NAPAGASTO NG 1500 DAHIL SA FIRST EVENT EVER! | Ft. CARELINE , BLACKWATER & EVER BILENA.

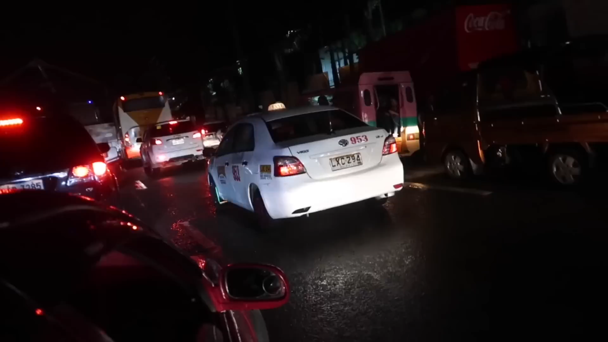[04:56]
Ayan Kitang-kita nyo guys Sobrang traffic
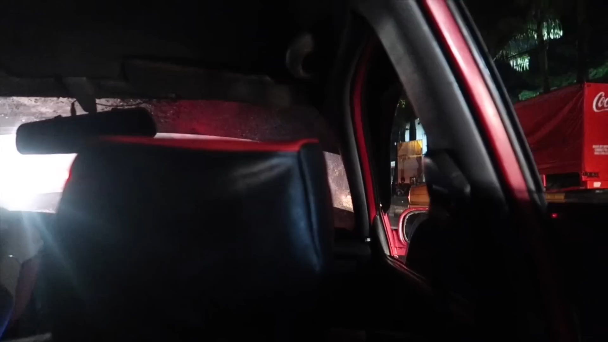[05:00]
talaga Hindi ko alam Dito sa daanan Kung dumadaan kami dito Hindi talaga traffic dito guys Ngayon
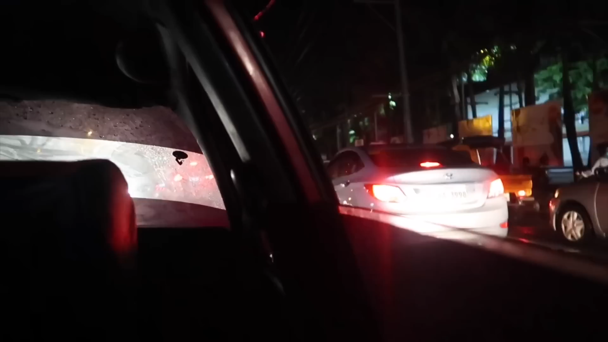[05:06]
nagkataon na traffic At hindi ko alam kung Anong nandyan sa unahan Let's see Kapit